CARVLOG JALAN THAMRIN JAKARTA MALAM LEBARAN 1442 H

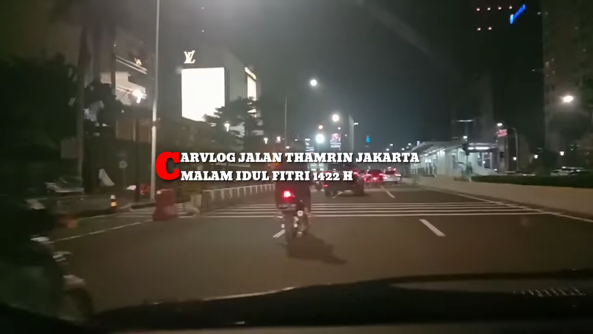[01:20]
Ini Jalan Tamrin. Sekarang Zeus Channel lagi car vlog di Jalan Tamrin. Ini lanjut terus. Ya. Jalan Tamrin ya guys. Keren gak guys? Oh ada KFC tuh, ada Solaria. Ini jalannya luas nih.
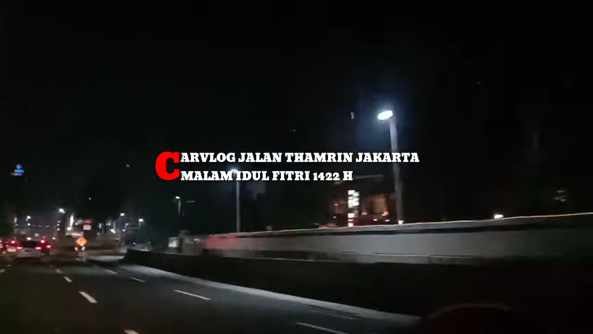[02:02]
Ya, MRT yang selamat sampai ke yang, kota dia. Yang itu gowes lagi guys. Enak iya, juga mereka ya. Berdua doang. Masa malam lebaran mereka gowes sih? Why not? That's a good idea. Kan sepi gitu. Lipo Tamrin. Lipo Tamrin ya dari itu ya? Iya. Oke, kita masih. Ini pasti moge lewat nih, moge nih. Woi, woi.
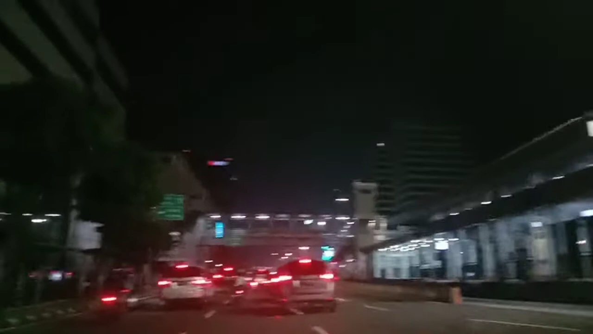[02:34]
Gelodok Kota Tua Tanah Abang. Penjompongan. Kalau ke kiri Tanah Abang Penjompongan, lurus. Ini halte Sarina.
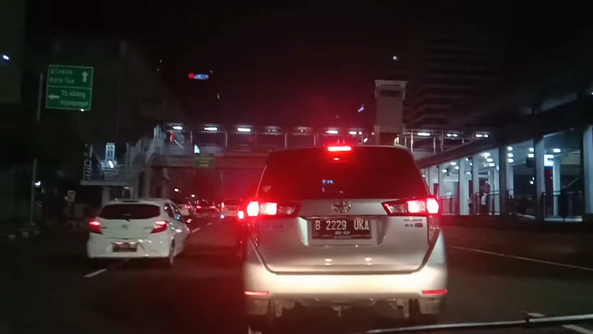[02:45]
Gelodok Kota Tua. Ini kita macet atau apa nih? Macet. Macet.
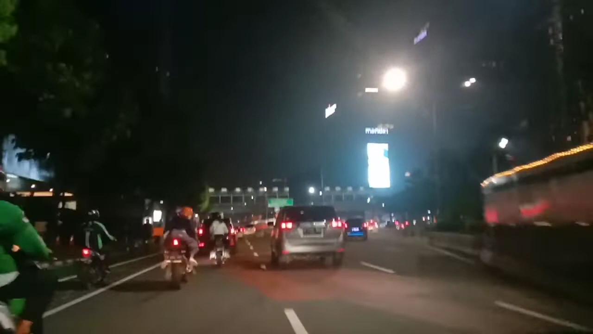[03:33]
Tuh ada gedungnya Mandiri. Berapa orang Sari pun Pasifik?
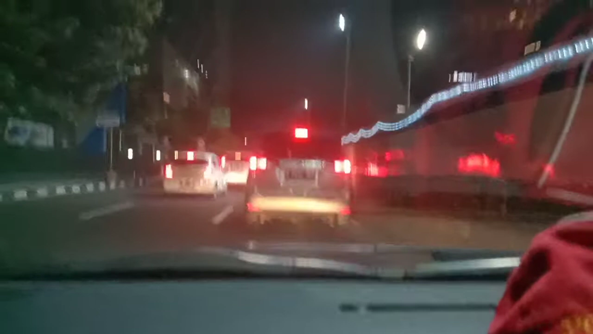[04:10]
Kementerian Riset. Macet nih guys. Kementerian Riset dan Teknologi, Badan Riset dan Inovasi Nasional. Ini Berin itu ya, Berin itu ya. Mm-hmm. Ristek Brin. Baru dipasang. Udah lama tuh. Kalian pengkajian dan penerapan teknologi. Baru bang, karena baru dilantik. Baru dilantik gua bang.
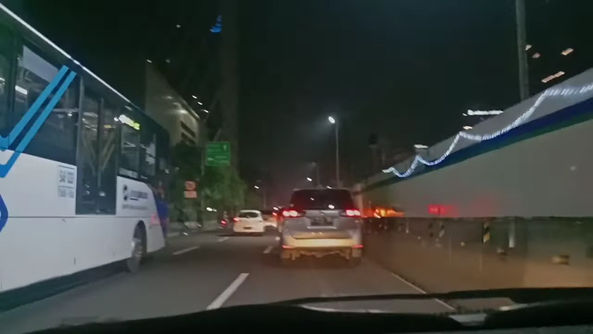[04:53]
Oke, kita lanjut lagi nih, ada Transjakarta lewat. Ada Bangkok Bang. Bisma Antara itu kita yang di belakangnya itu nak. Ini Kementerian Agama Republik Indonesia. Aku kan lihat tadi dari lorong. Kementerian Agama. Wih, keren. Ini kita masih macet ya guys, jalan Tamrin. Macet guys.
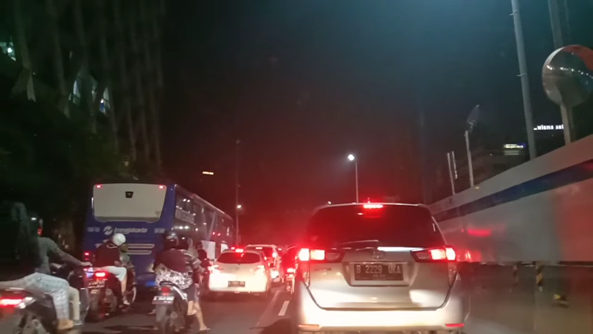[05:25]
Kita ngisi, bisa ngintip tuh ke dalam. Kalau macet di itu lagi di pause. Pause.
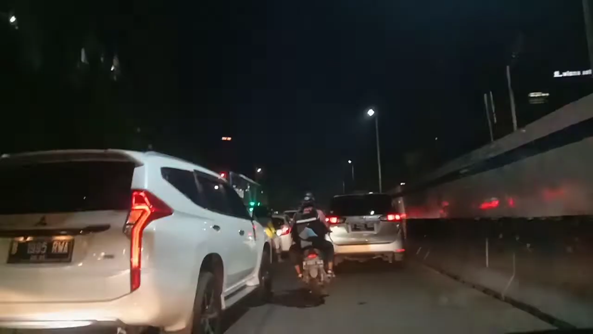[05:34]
Oke, kita udah jalan lagi nih guys.
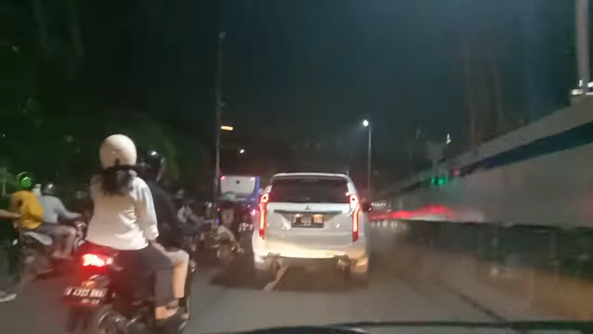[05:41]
Yang bener aja tuh jam. Tuh jamnya. Oh, random beneran. Oke. Kita kemana nih? Nah, tadi masuk sebelah sana. Tapi kita nggak bisa lewat situ nanti. Kira mobil ternyata Aerox, tapi suaranya keren ya. Iya tapi dashboard udah ada mobil dashboard.
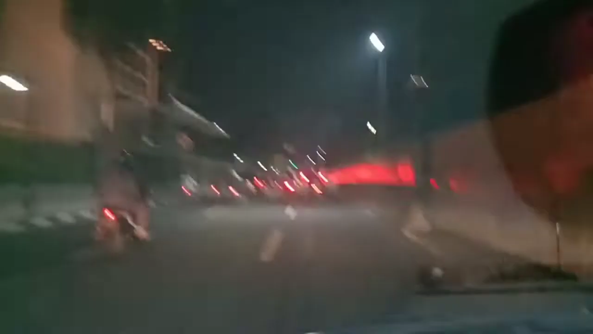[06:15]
Yes, kita bersama Sius Channel saudara-saudara. Woi jangan ngerem mendadak nanti gua kepentok ini. Ternyata lampu merah terlalu banyak di sini ya saudara, sehingga macet di mana-mana.
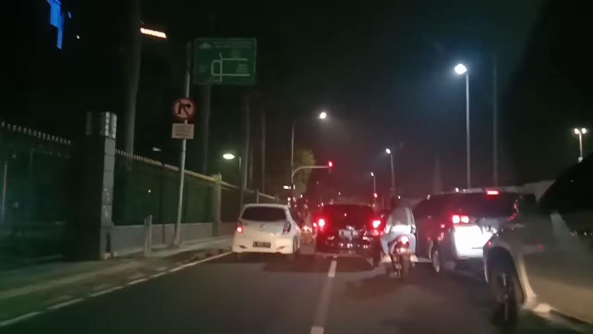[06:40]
Perempatan-perempatan. Awas, busway. Ampun bang. Batuk ya. Ampun bang, jago. Ini masih tetap merah ya guys. Harus sabar sepertinya kita guys di sini guys. Pause dulu lah.
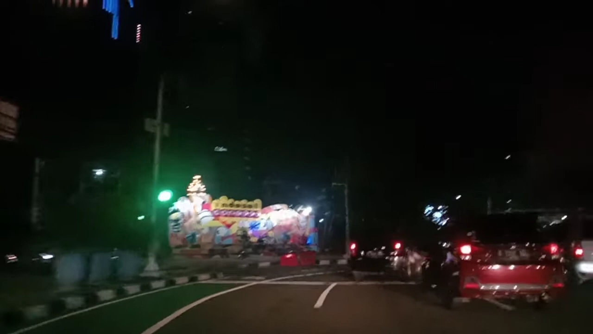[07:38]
Ini Indosat kalau mau ganti SIM card, bapak dulu kemari ganti SIM card, cok jauh banget.
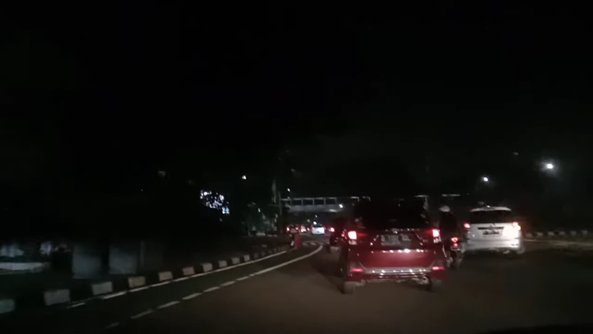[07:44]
Wih, dia habis guys. Ternyata Monas yang kecil ya. Itu Monas guys. Tuh ada Monas tapi tidak terlalu kecil, kelihatan guys.
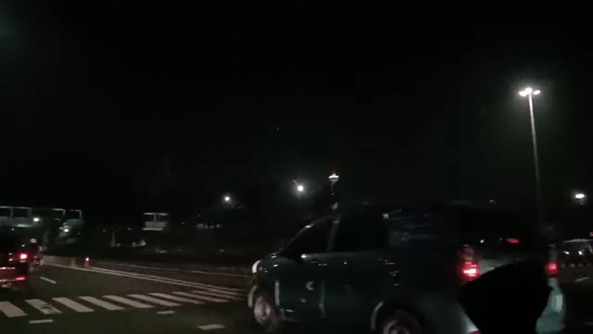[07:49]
Tuh aku zoom tuh guys. Ini jalan apa mam sekarang mam?
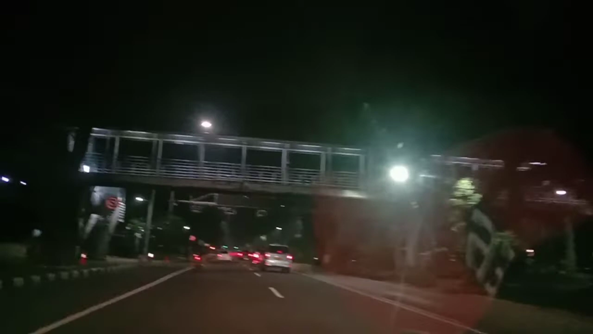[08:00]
Ini tuh mau masuk Gajah Mada nih. Oke, masih Tamrin. Terus sebentar lagi kita menuju Gajah Mada ya guys.
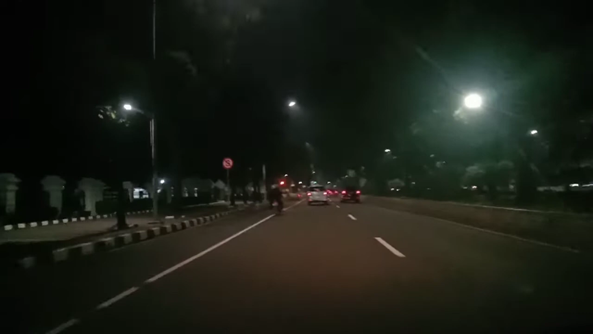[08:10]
Bangunan MRT belum nyampe sini guys. Itu kalau udah nyampe nih taman ini habis. Hancur semua. Benar bagus. Di jalan ini nggak boleh merokok ya guys. Kalau merokok ditilang kena 500 ribu guys. Ini daerah tilang elektronik ya? Di daerah Trayan. Tilang elektronik. Wih moge.
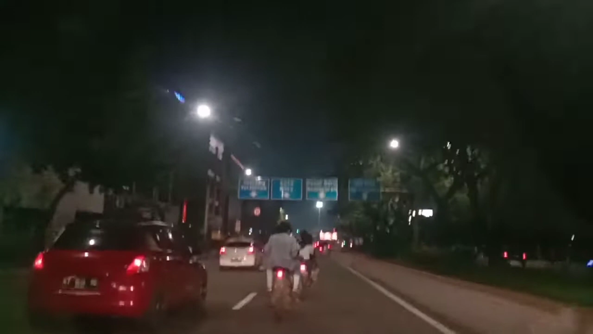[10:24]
Tomang, Tol Merak. Itu ada Hotel Haris ya. Astaga. Betapa banyaknya lampu merah. Ini Bundaran Harmonia, guys. Kita lurus saja, guys. Bundaran Harmonia.